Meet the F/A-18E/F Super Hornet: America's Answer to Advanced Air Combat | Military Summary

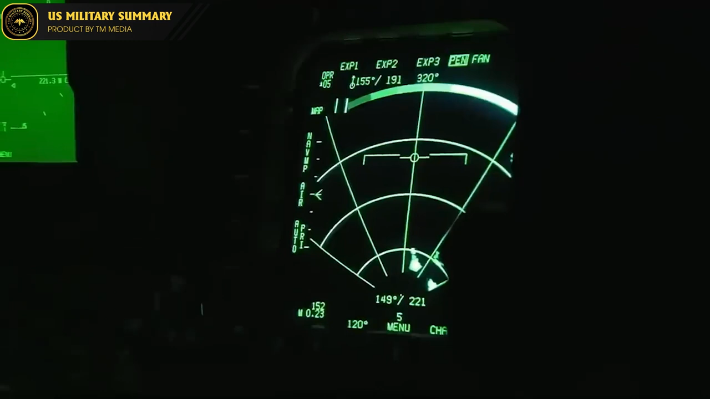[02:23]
According to the manufacturer, the strength of this radar series lies in its ability to rapidly change frequencies to prevent the enemy from detecting the source,